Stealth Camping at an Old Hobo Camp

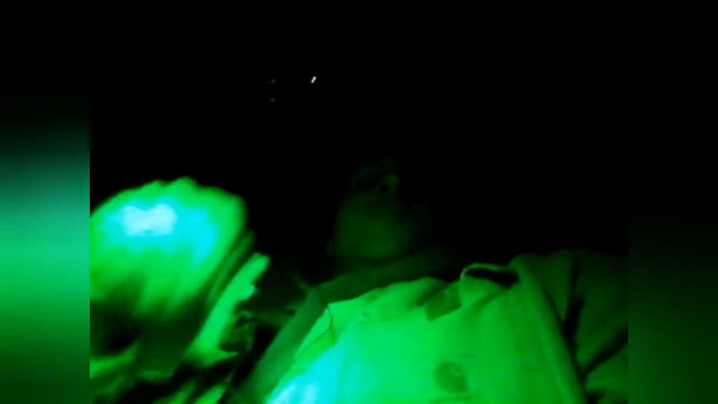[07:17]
it is quarter after nine twenty after nine
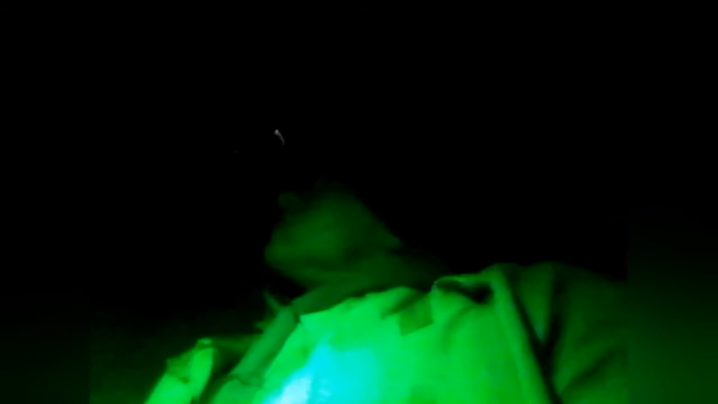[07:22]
and if you can't tell let me douse this that light that you see back there is the business nobody's there here's a quick story the place that I was
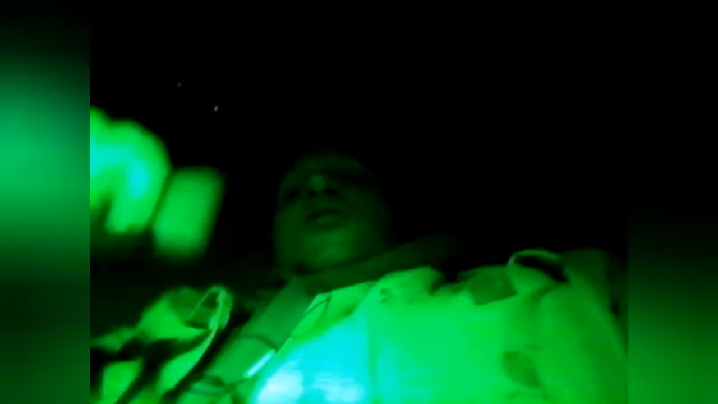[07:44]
attempting to going attempting to stealth camp as of last year they added a whole bunch of no trespassing signs so after sitting there for about five ten minutes for that business I was right
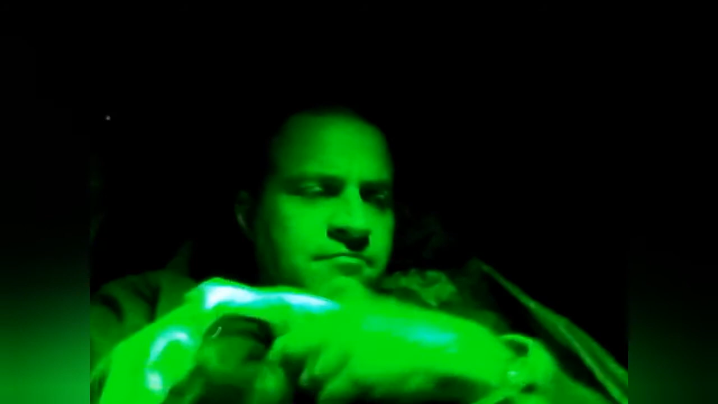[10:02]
and my sleeping bag my sleeping pad under quote